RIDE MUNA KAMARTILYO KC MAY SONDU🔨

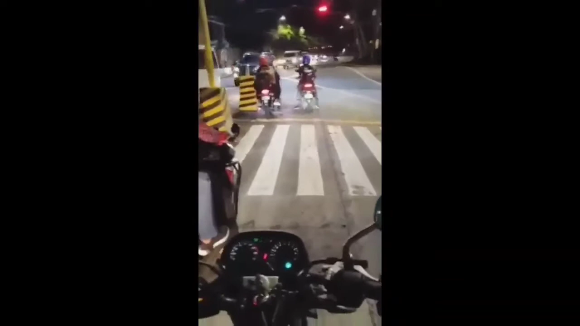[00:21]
Kasi nagsundo ako sa asawa ko. Pauwi na rin kami sa bahay. Medyo maluwag pa siguro kasi umaga pa.
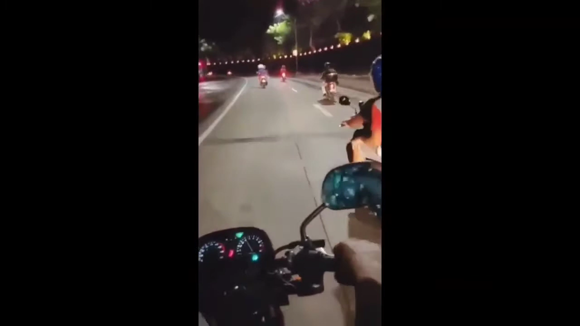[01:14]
Kaya kamatilyo ako. Medyo chubby lang yung takbo ko. Kasi iniisip po kasi makakarating din tayo kahit magbaga daw. Andito kami sa, Liliko na kami ng Ortigas Avenue.
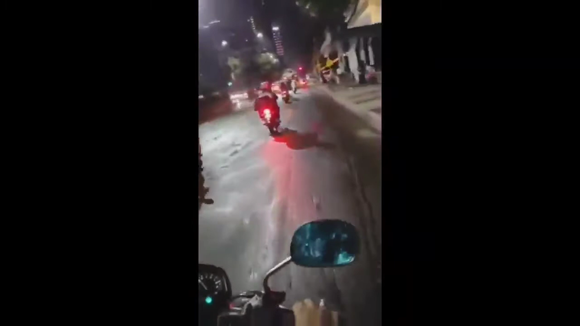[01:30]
Ito na yung highway ng Meralco Avenue. Papunta na ito ng Meralco. Posto ng Ortigas Avenue papuntang Antipulo.
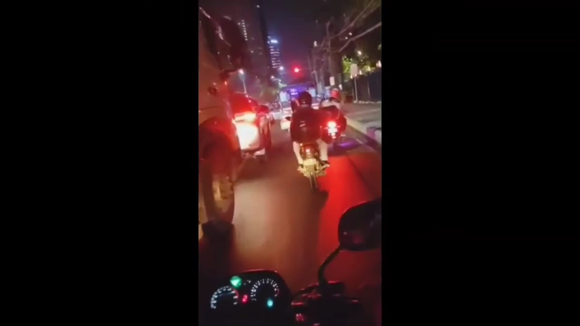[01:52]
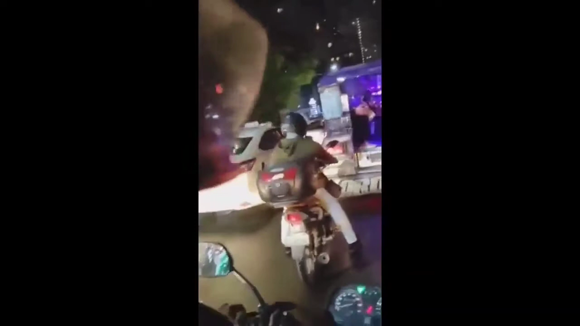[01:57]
Kaya pagdating ang stoplight ng Ortigas,
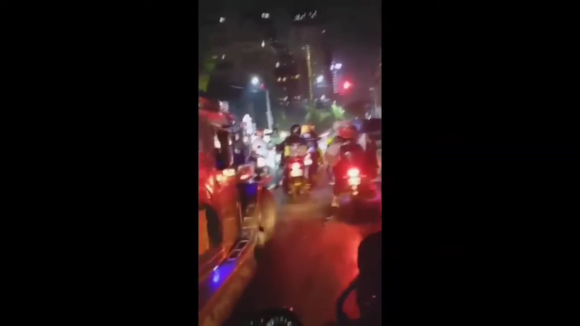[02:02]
Makakalua kami kasi idd siya yung dadaanan namin. Ngayon, nandito kami siya.
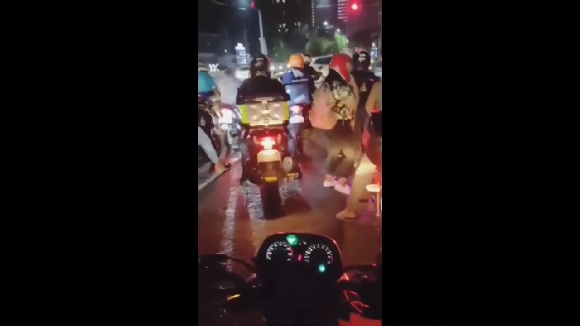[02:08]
May isang stoplight.
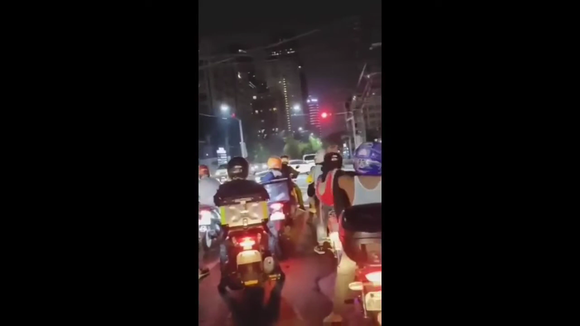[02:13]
Packet na ng flyover ng Ortigas.
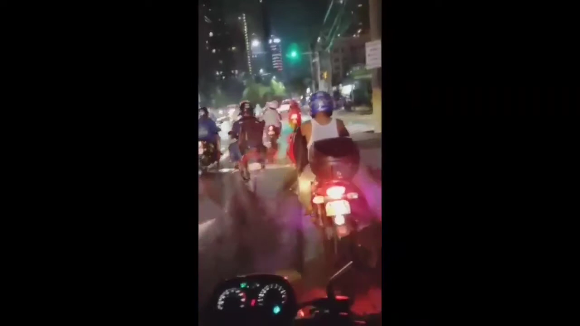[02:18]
Meralco Avenue. Dito na, nakabuna.
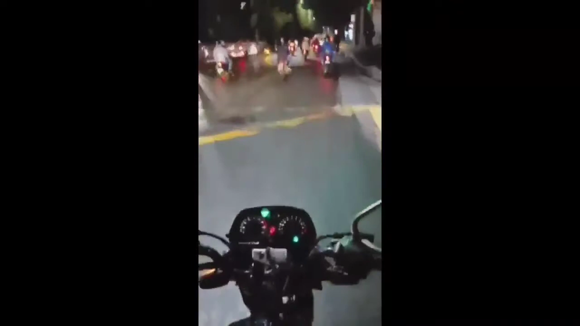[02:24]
Ops, mga kamatilyo. Nandito na kami sa may ano. Paakyat na ng flyover ng Meralco.
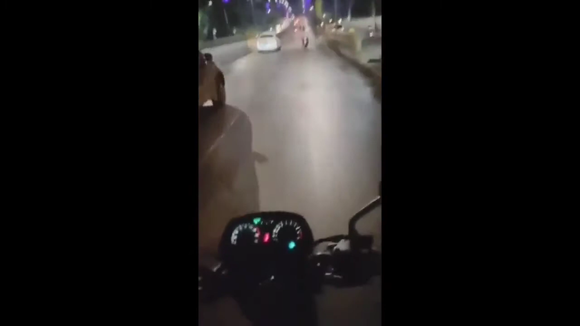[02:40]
Ops, medyo maluag pa ang biya eh. Kaya medyo punting hataw lang.
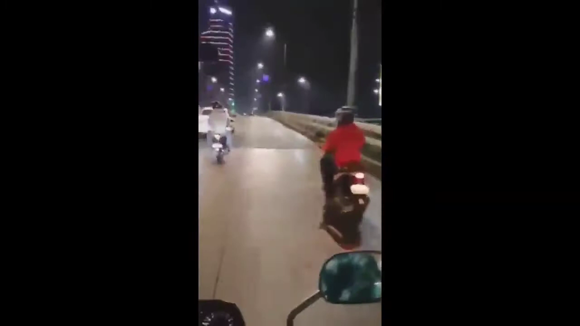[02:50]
Pagsobrahan, andito na kami sa may flyover. Pababa kami ng stoplight ng Ortigas.
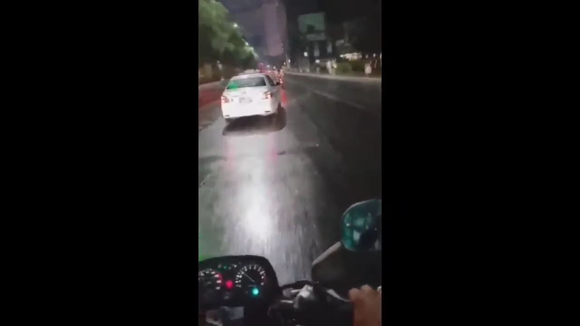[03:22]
Hindi ko alam sa may bandang idsa kung maluag pa ba. Kasi dito sa may Meralco Avenue maluag pa eh. Ops, andito. Malapit na kami sa may stoplight ng Ortigas.
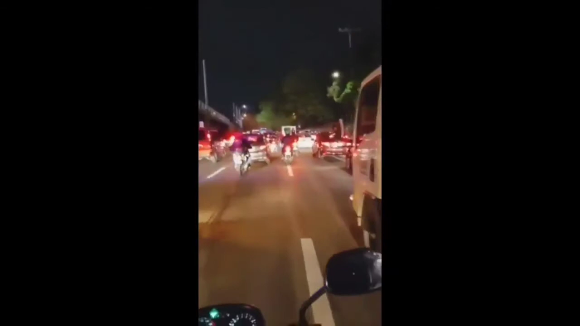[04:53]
Kaya medyo mabilis pa yung takbo. Dito kami papuntang may krami. Ops, krami. idsa. Medyo maluag ang idsa mga kamatilyo. Hindi ko naranasan yung ano ha. Yung siksikan ngayon sa idsa. medyo maluag.